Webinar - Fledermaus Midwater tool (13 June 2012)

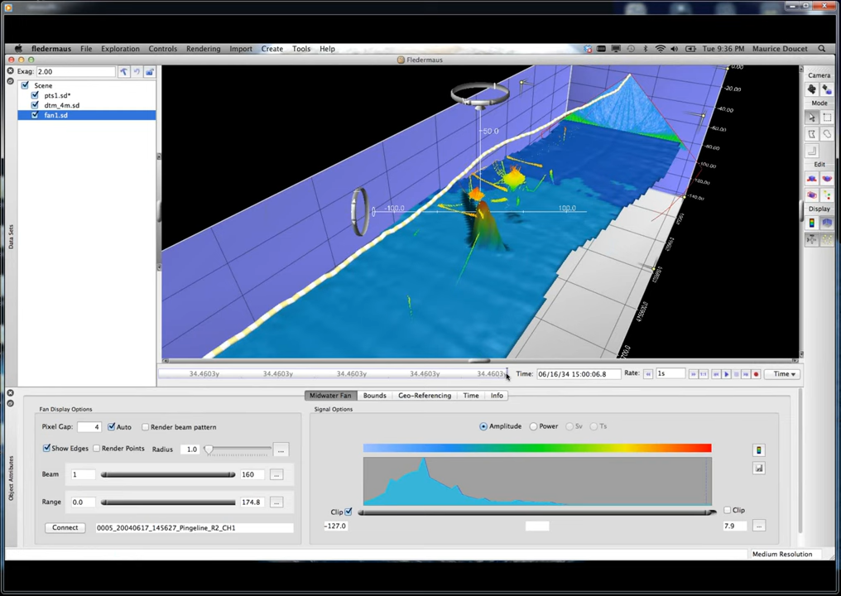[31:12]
Now the interesting thing about this SD object is it, uh, behaves very similar to the way it behaves, uh, in the water column tool.
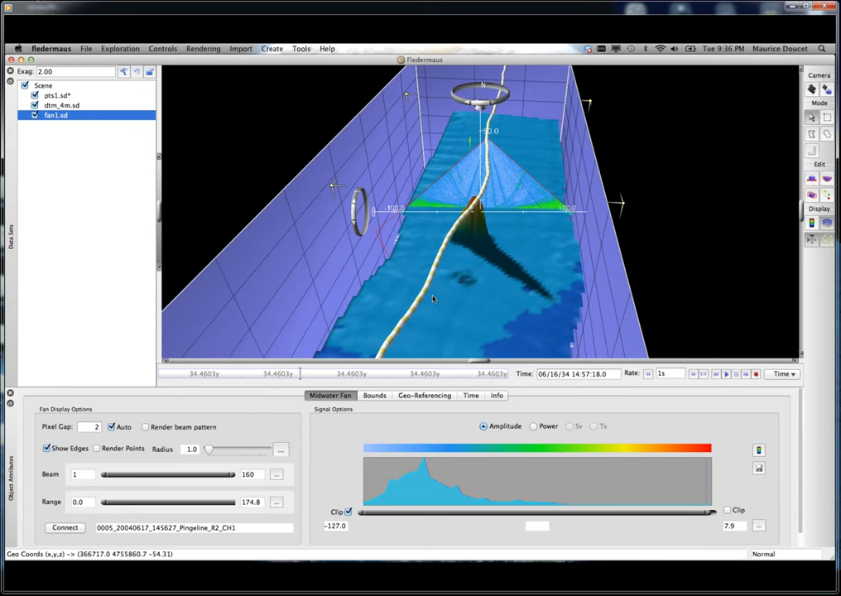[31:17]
So you can play around with, um, the beam range. You can play around with the range range. Bring it in. You can change the color map. You can change the histogram.
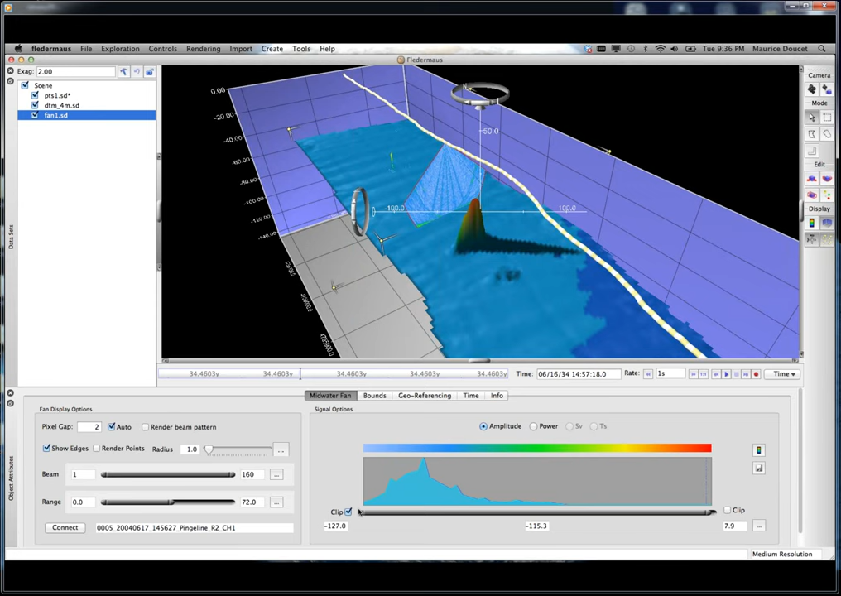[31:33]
You know, so you have pretty much full control over, um, over this metaphor. I just, you know, change my time. Then I can set it to display. Then you get a view of what's going on.
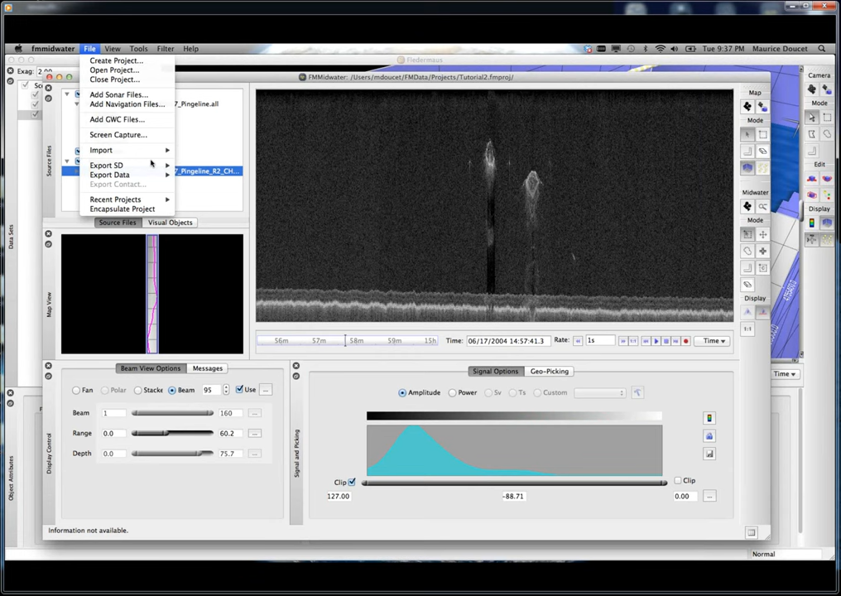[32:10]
So we're going to get the long track beam aligned curtain.
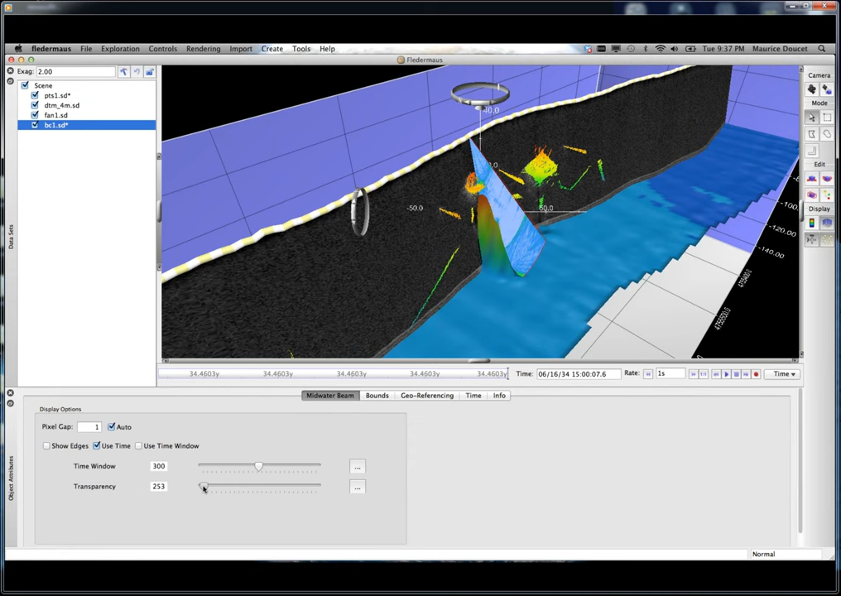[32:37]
I could turn off, say, the points. And you'd see that intersection.
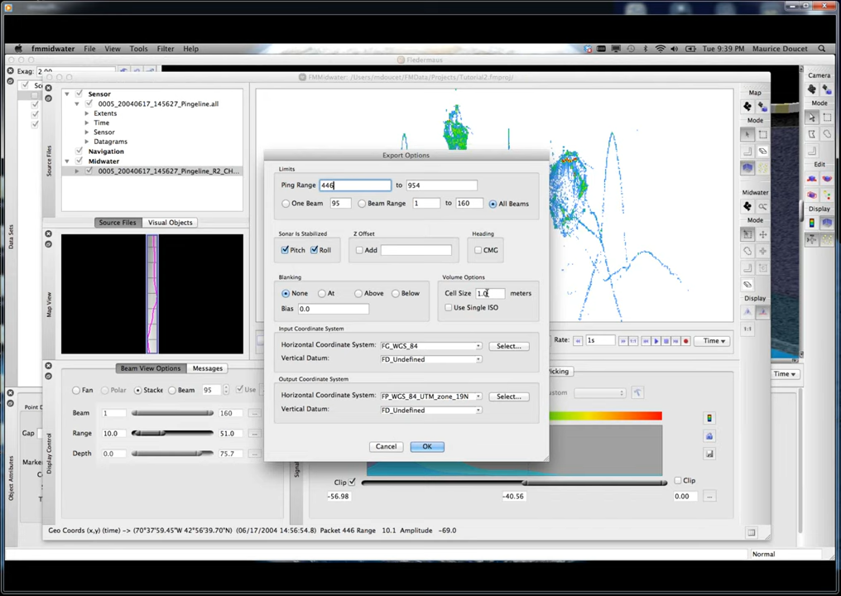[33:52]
long track or down beam range, uh, resolution, uh, of your sonar. Um, typically what I do is I kind of futz with this so I get something that looks reasonable. Um, I know in shallow water for the EM systems, a meter is a good one to choose. So I'll select that. And I'm just going to find one.
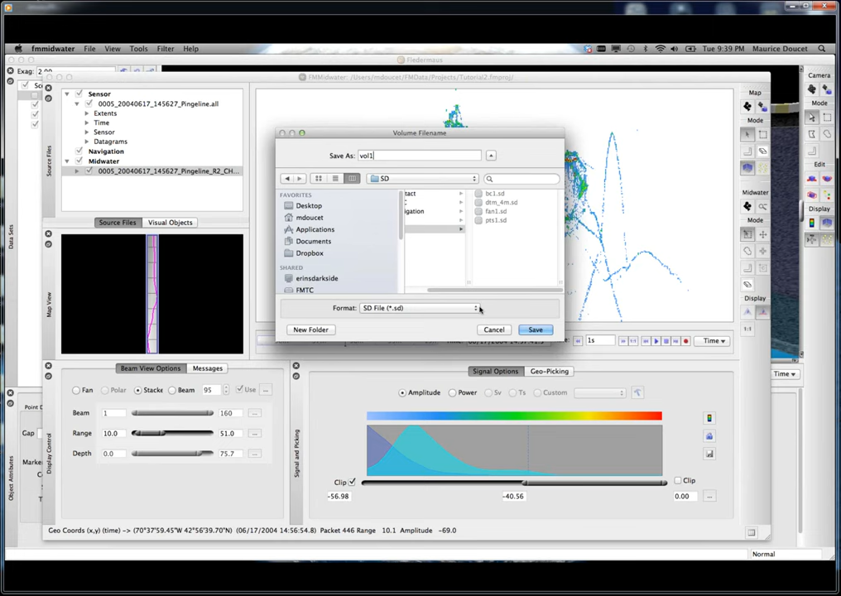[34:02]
And then bring that into the scene. Now this is not time aware.
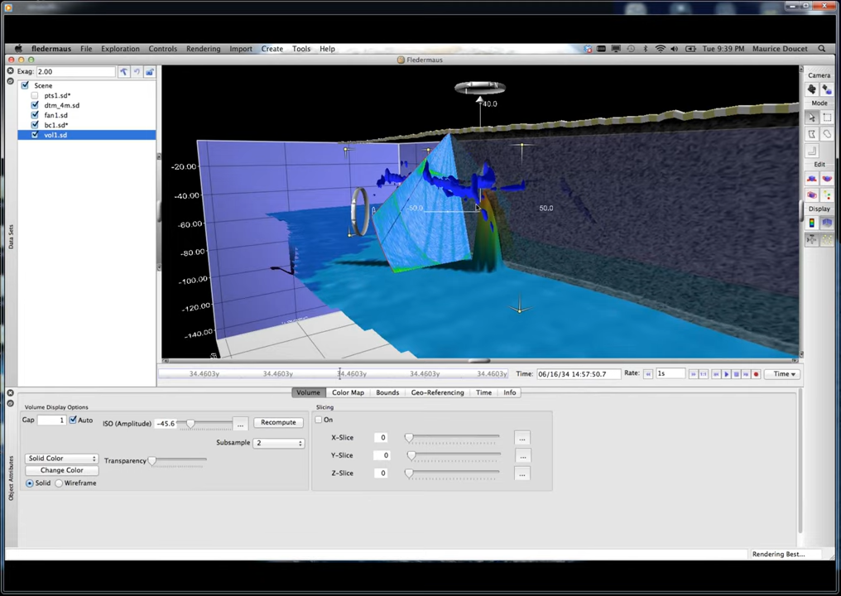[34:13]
This is a static object. I turn these other guys off.
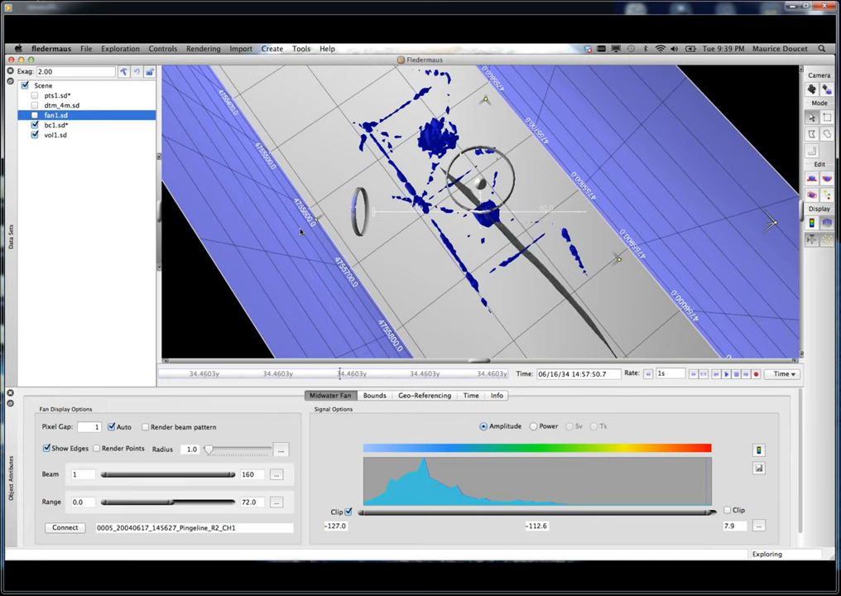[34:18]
You can see that it's an ISO surface. I can color it differently.
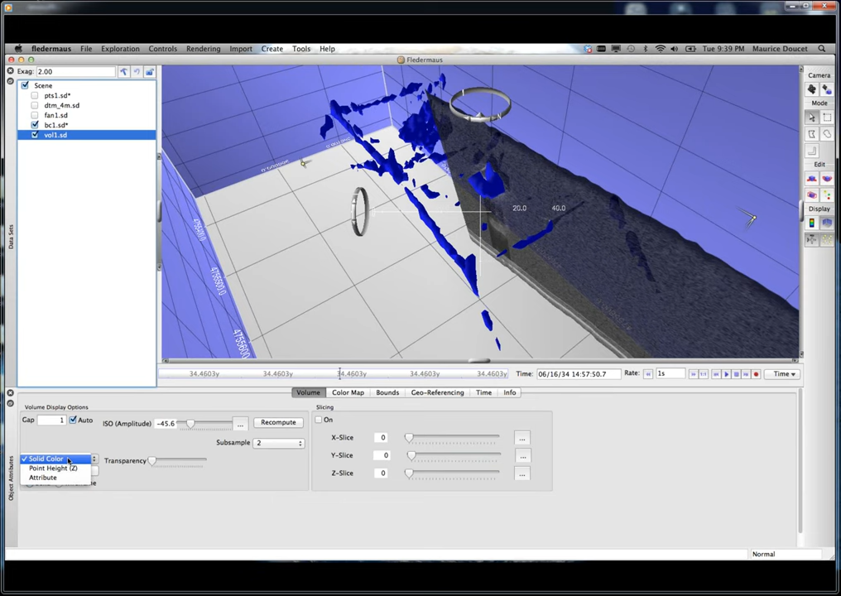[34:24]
I can color it by height. I can set it with transparency. I can also change what the ISO value is, um, that it's, that it's built on and recompute the ISO surface.
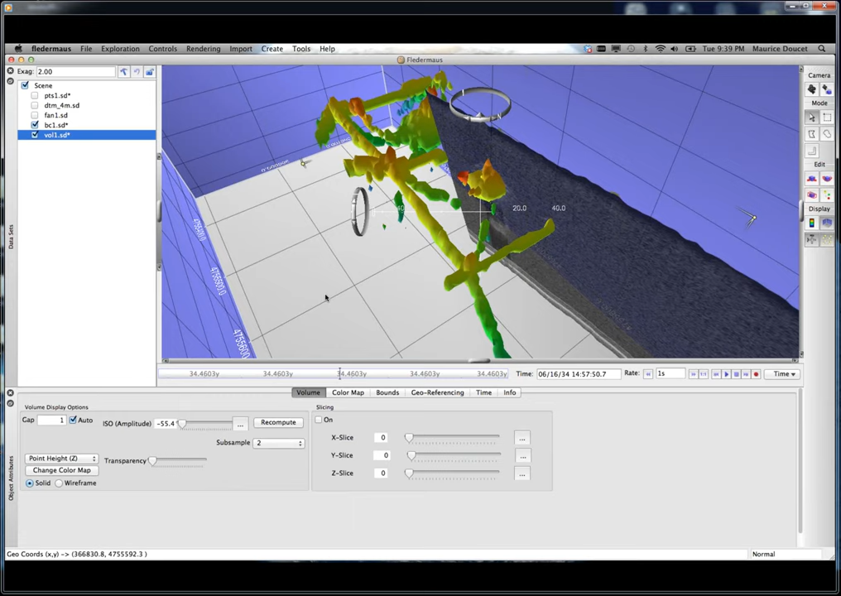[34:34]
And if I show you wire frame, you know, that's basically what it looks like.
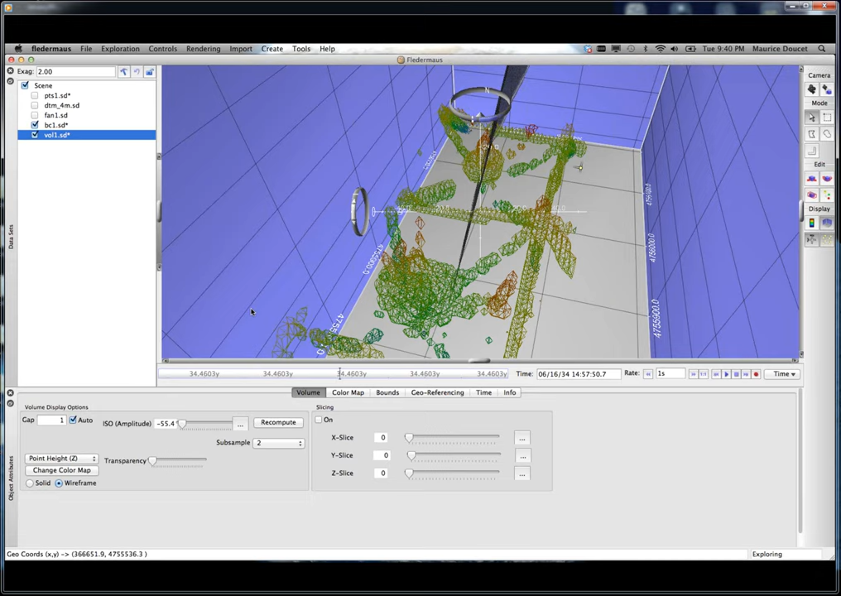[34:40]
This is really good for, for, um, you know, good volumetric optimization. So, you know, it's a lot of objects like schools of fish, uh, and plumes. This works really well.